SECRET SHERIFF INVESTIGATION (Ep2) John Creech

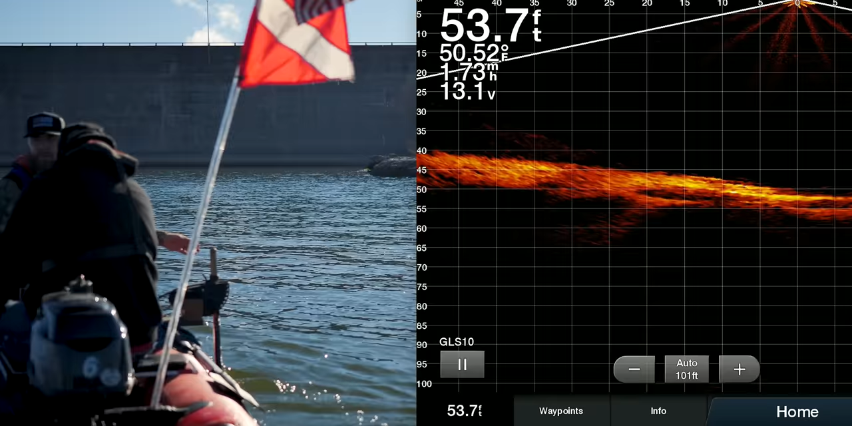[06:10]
On screen: depth 53.7 ft, water 50.52°F
Yeah, yeah, we're right there. We're right on top of it. That is shit. Right there. That's... And is that where the line is over there? What is the line on? Right there. See it? Yeah, I see it. Right on it. Jeez. That does not look good. So it's at 55 feet.
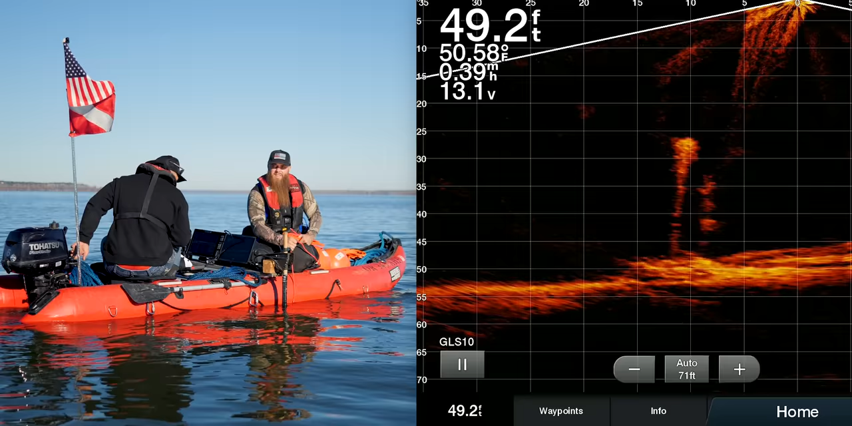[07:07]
On screen: depth 49.2 ft, water 50.58°F
I see your line. I mean, it's like right on it. All right, I'm coming up to it, and it is directly below us right now. I can see your line.
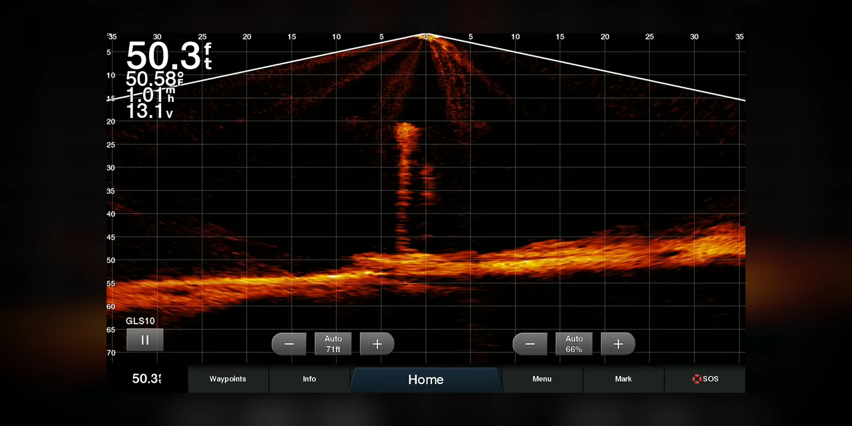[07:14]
On screen: depth 50.3 ft, water 50.58°F
Your line is all over right there.
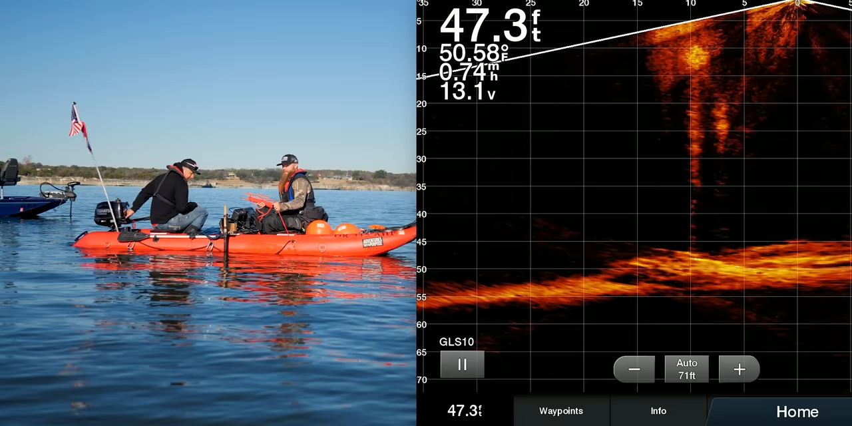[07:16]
On screen: depth 47.3 ft, water 50.58°F, speed 0.74 mph
All right, I'm there on you it. Go. I'm there on you it. Got it. I'm on it. I'm on it. All right.
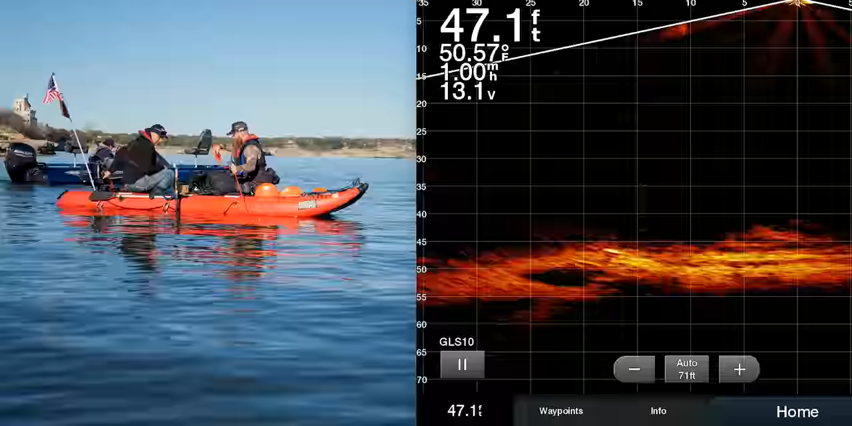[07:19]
On screen: depth 47.1 ft, water 50.57°F
That's a horrible looking car there, dude. Yeah. It's upside down. That's a sad looking car. Dilapidated. Hopefully it's upside down. That's what it looks like to me. Hopefully that one's pullable and the other one, the red one, is pullable too.
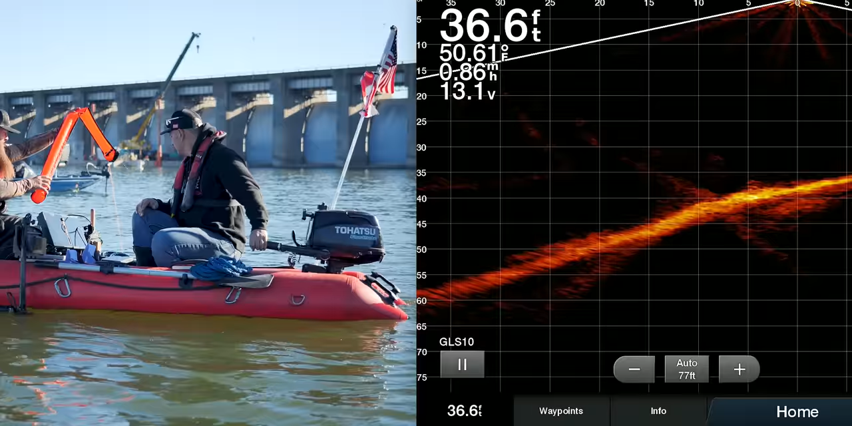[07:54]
On screen: depth 36.6 ft, water 50.61°F
So it's that right there. Is it right here? Yep.
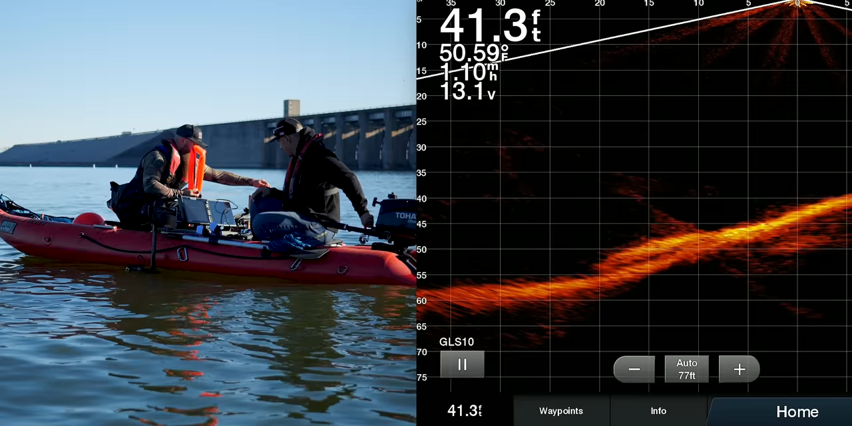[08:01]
On screen: depth 41.3 ft, water 50.59°F
Is it straight up and down? It should be right over it right there.
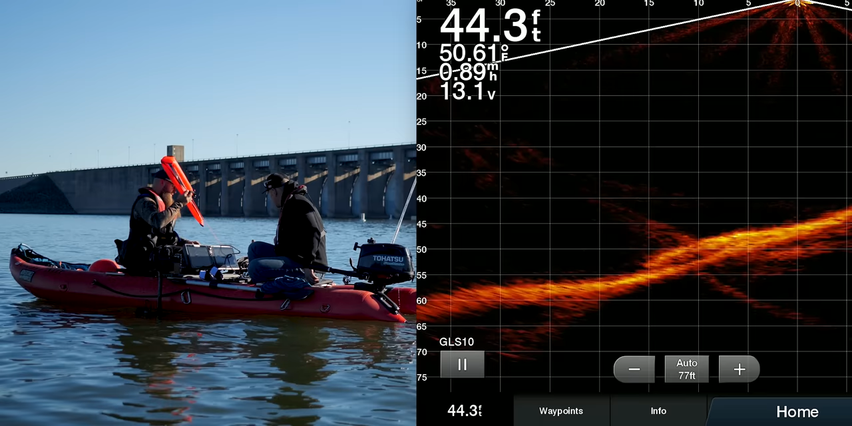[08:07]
On screen: depth 44.3 ft, water 50.61°F
Yeah, so why don't you just tighten that up on there? We just tighten it up and then drop it back in the water right there.
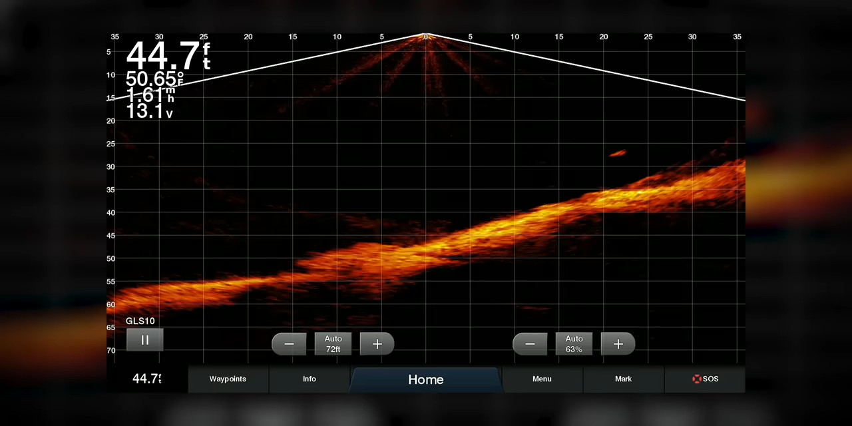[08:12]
On screen: depth 44.7 ft, water 50.65°F
All right, so there's that car. Actually, do we have a different car here? No, I think we have a different car. That's a rock. No, look. What I see on live scan, that's not a car, that's a rock.
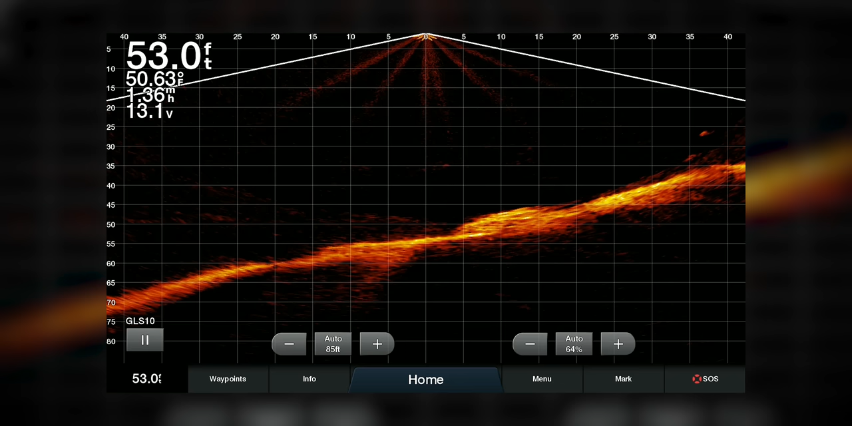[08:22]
On screen: depth 53.0 ft, water 50.63°F, speed 1.36 mph
No. Absolutely a rock. That is not. That's a boulder. That is not. 170%. I'm gonna see if I can get shiny stuff on it.
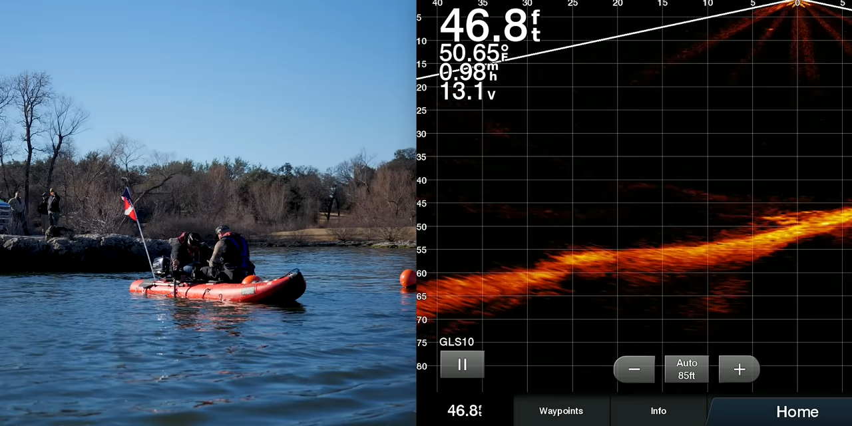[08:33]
On screen: depth 46.8 ft, water 50.65°F
You see that? It says, I am a rock. I'm clear as day, I can see it. You see that? Yeah, I think you might be right on that one.
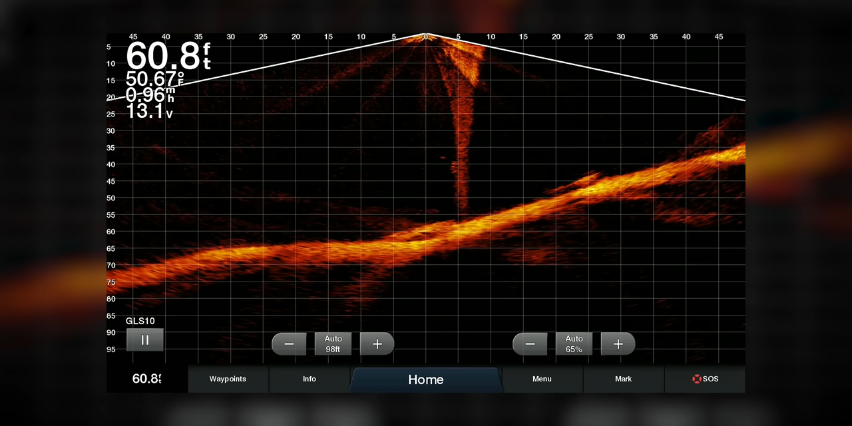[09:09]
On screen: depth 60.8 ft, water 50.67°F
Bounce your magnet is right next to it. And it's like 3 feet away. Because it looks like you're on it. Like your line is stuck back there at Maybe the car. Maybe it's not a car. Huh? Maybe it's not a car.
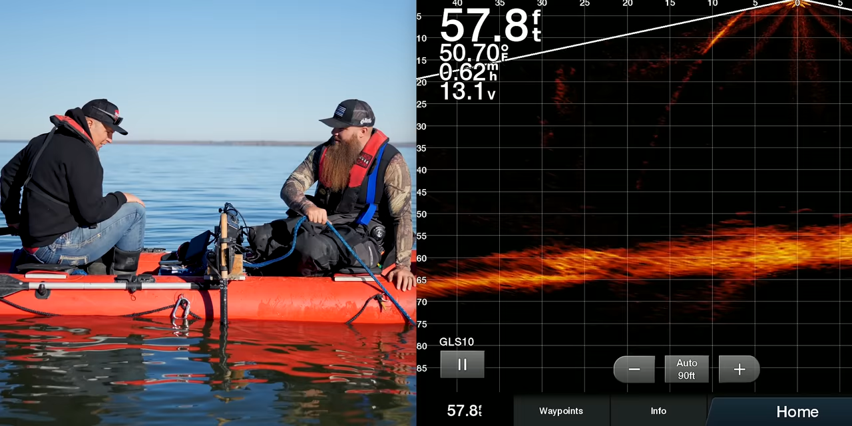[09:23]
On screen: depth 57.8 ft, water 50.70°F, speed 0.62 mph
I feel the bottom, it's hard.
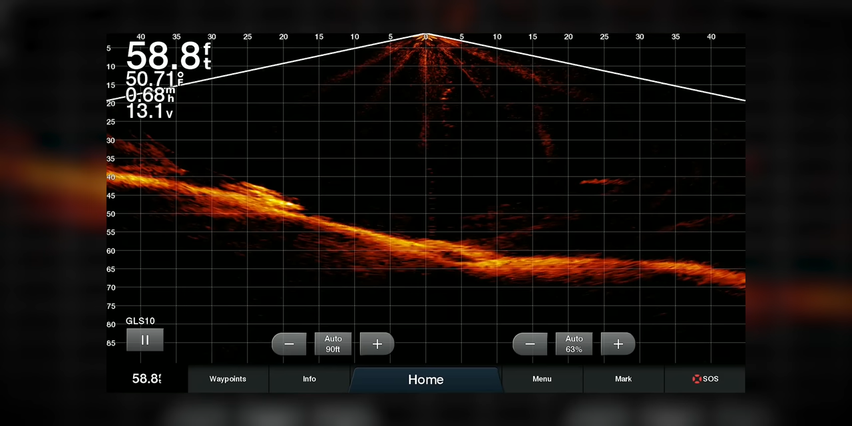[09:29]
On screen: depth 58.8 ft, water 50.71°F, speed 0.68 mph
Yeah, so we have another one here on the way down, aside from the other car that I was on. Does it look like a car? Yeah. Is it a whole car? No.
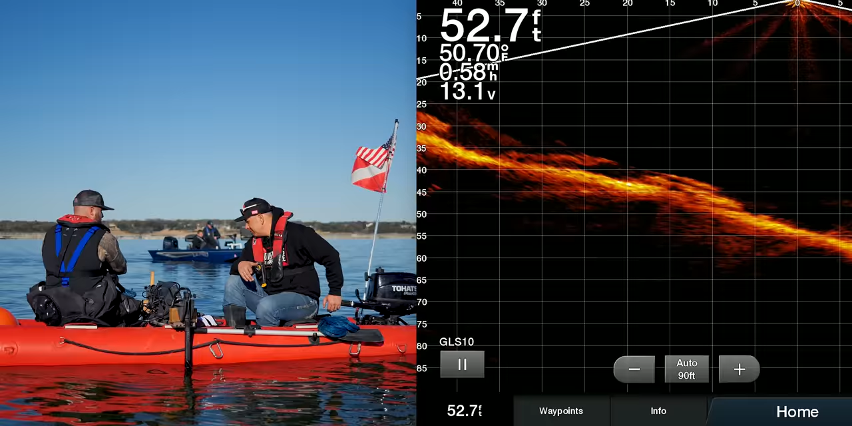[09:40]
On screen: depth 52.7 ft, water 50.70°F, speed 0.58 mph
Those two out there are like pancakes.